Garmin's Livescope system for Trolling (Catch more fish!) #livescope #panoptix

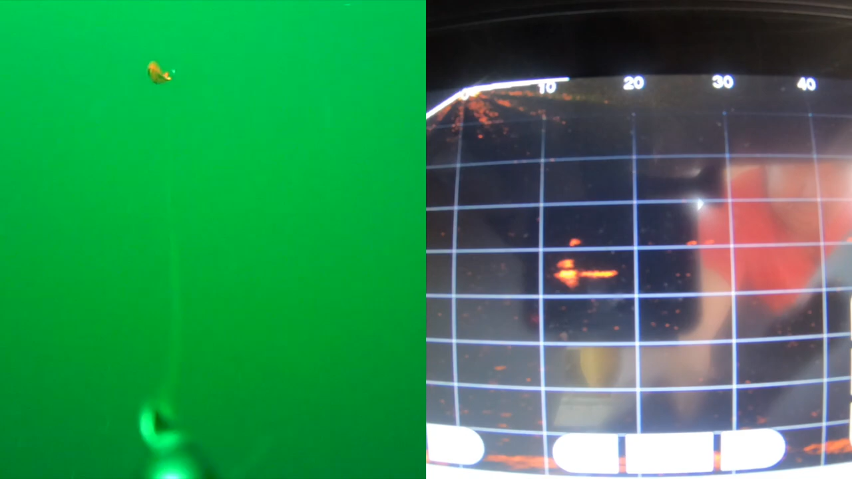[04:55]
there's one back here he's coming in for it uh slowing down so that's what live scope is good for i could see so far um is really honing in on what the fish want for trolling anyway
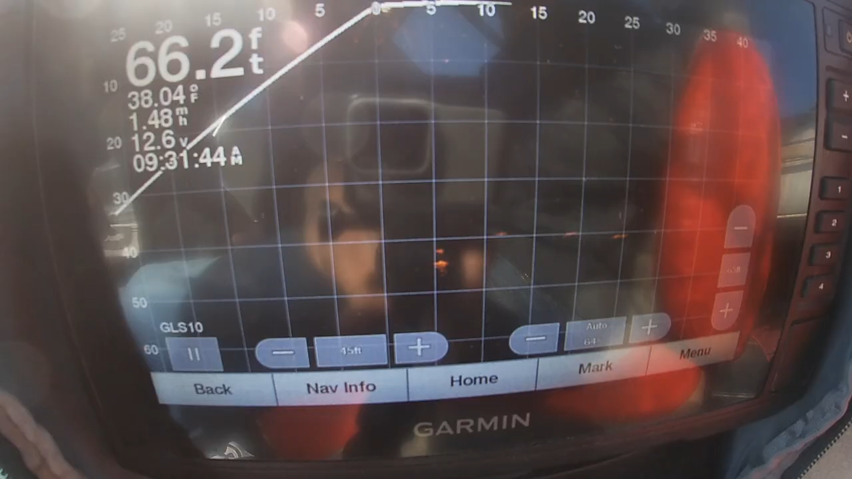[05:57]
On screen: depth 66.2 ft, water 38.04°F
on my boat found the same thing they were staring at the screen
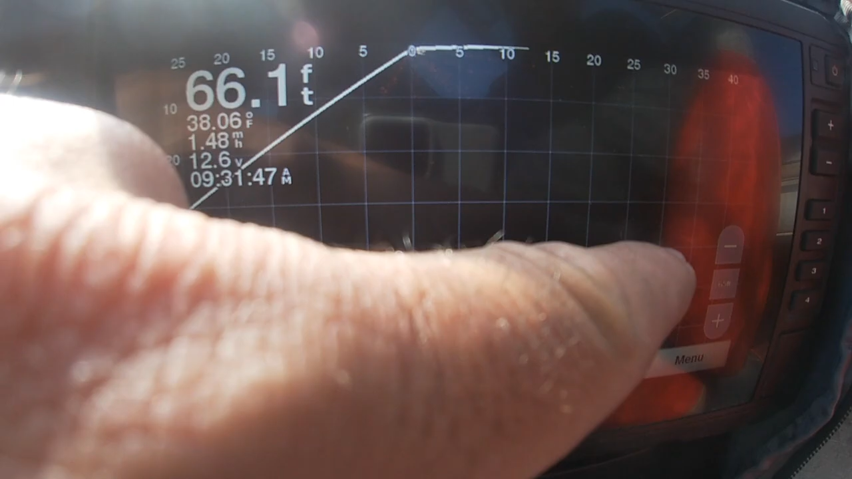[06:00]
On screen: depth 66.1 ft, water 38.06°F
uh to see any fish bites rather than staring
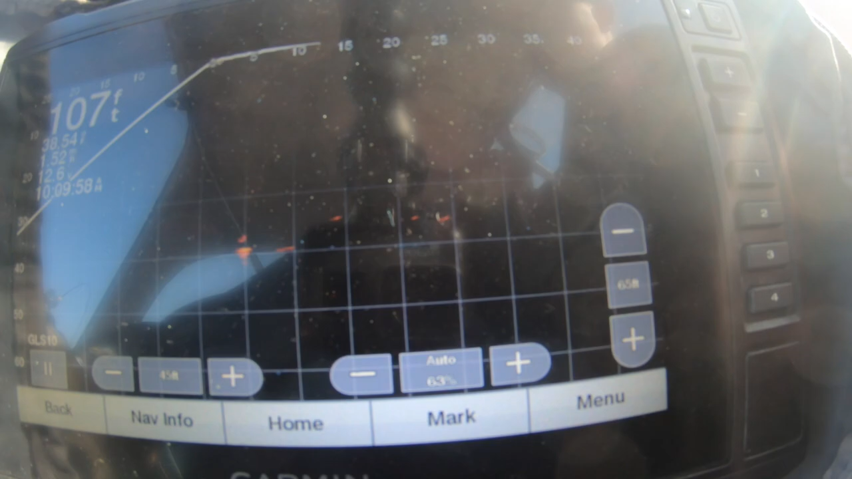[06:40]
then you have the ability to point it yeah okay so it's basically just pointing behind us and we're this uh sunbeam looking thing at the top that would be us correct correct okay